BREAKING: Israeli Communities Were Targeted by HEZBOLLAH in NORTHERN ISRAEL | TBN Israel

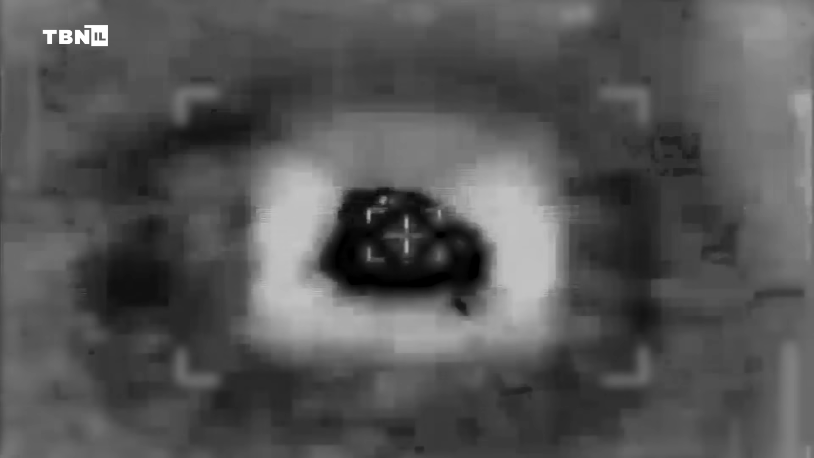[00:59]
to locate and destroy a command
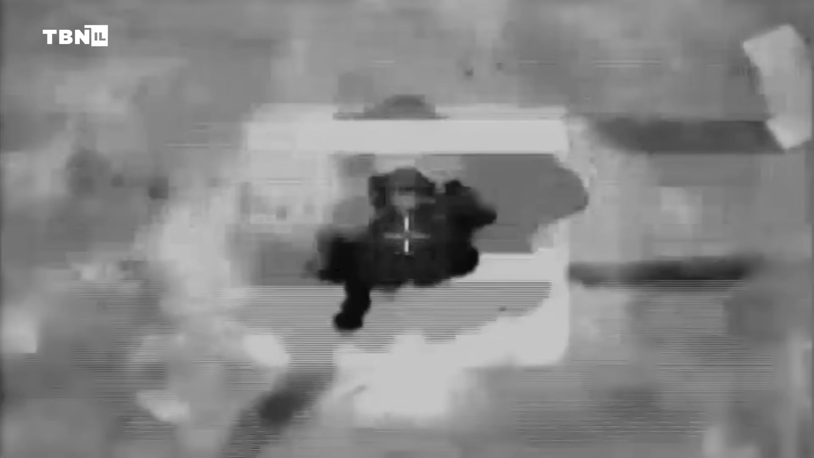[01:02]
bunker of Hezbollah killing a few leaders.